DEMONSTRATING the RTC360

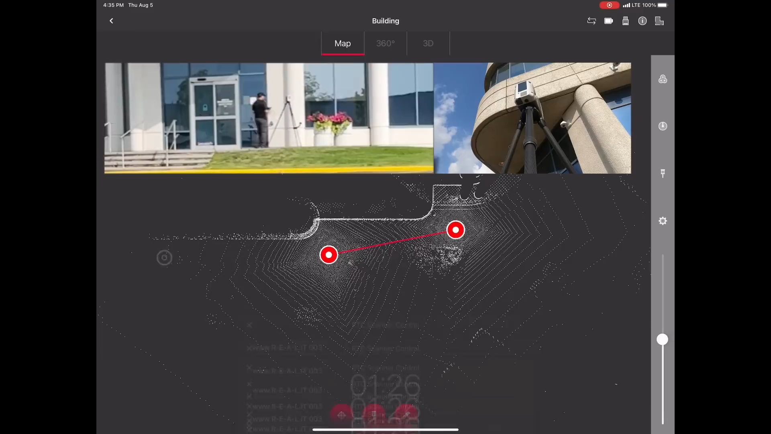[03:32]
That's not a big deal though since you can easily manually align the first new scan to the previous group and then the rest will follow.
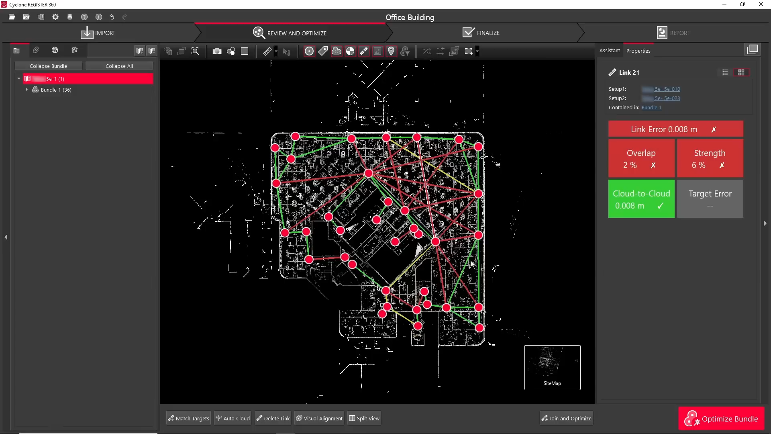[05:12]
When this is done, we'll see a screen very similar to the one we were looking at before, except that we are now no longer working with our raw data.
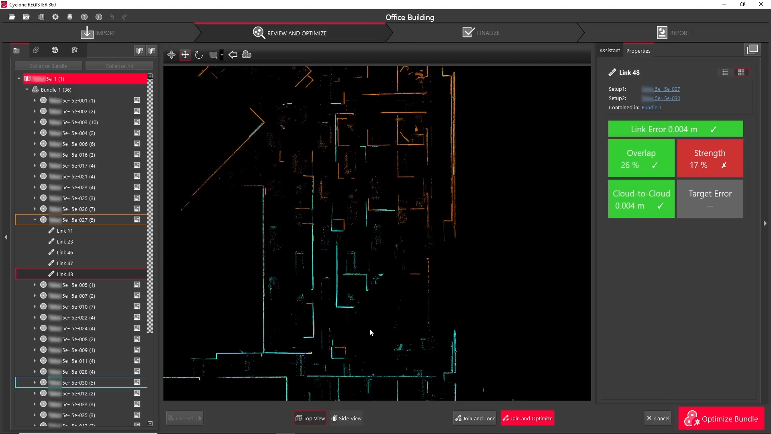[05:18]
We can double-check and optimize our constraints here and create new constraints if necessary. When I'm confident that everything lined up properly, I click on the accept button.
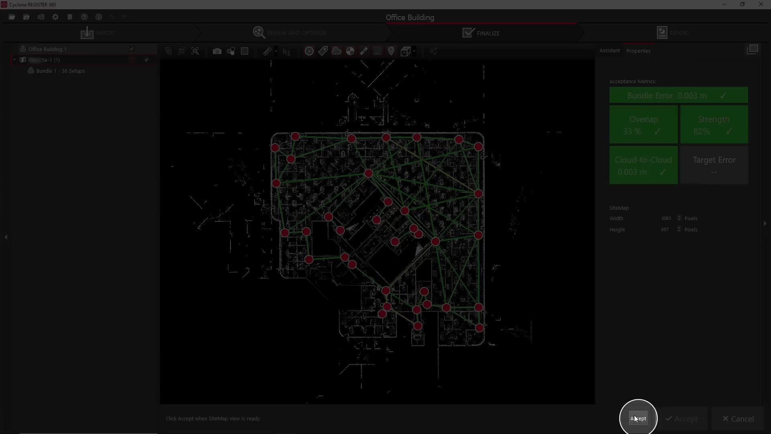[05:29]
The next step is to accept the sitemap that is shown. Under the publish options, I can choose from any number of common point cloud file formats for my final deliverable.